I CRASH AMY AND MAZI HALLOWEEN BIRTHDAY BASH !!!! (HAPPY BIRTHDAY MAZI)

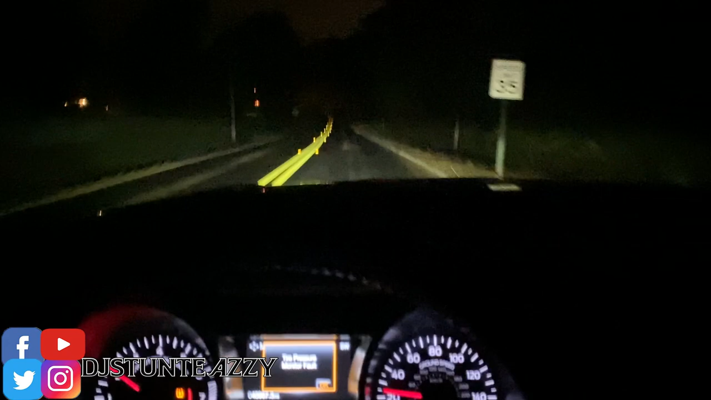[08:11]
So look, bro, it's already Halloween season. And this is what it looked like when going to Mazi and the Mouse. They tripping. I ain't never been here at nighttime. This ain't it. We got a little light on the left, but this, like, to be able to turn off your lights and it's this dark? Oh, no. I'm on the wrong side of the street. Nah. This ain't it, Mazi. Y'all gonna have to tell these folks to get some street lights or something. Especially when y'all got family coming out here. And golly. Well, I'm supposed to be on hide and go seek.
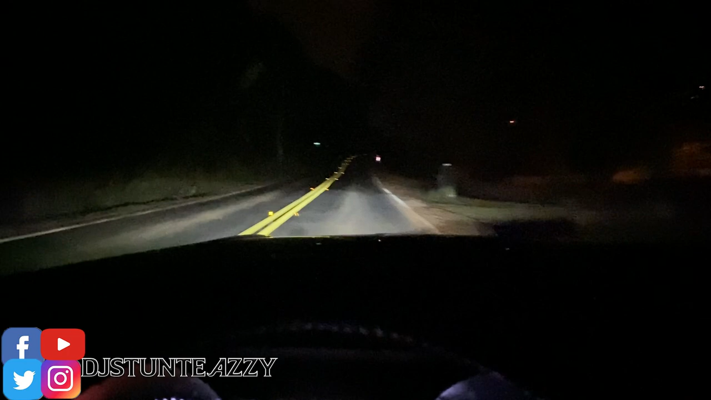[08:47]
All right, that's my last time doing it. But nah, we pulling up at the house. I said we. I'm pulling up at the house.
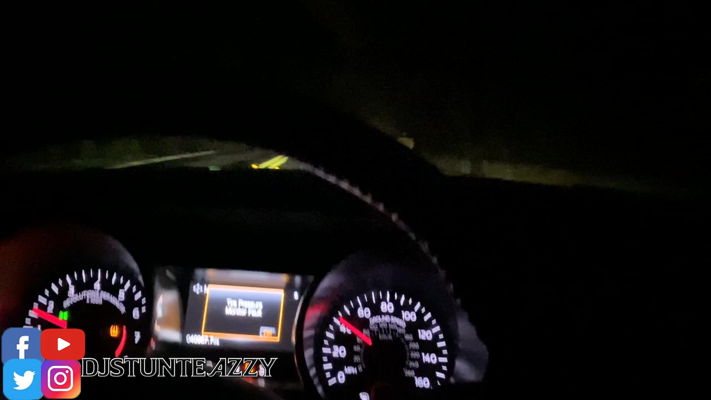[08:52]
It should be fully decorated or whatnot. Hold on, let's see. Okay. The destination is on your left. Okay. Okay, we got a little cars already here.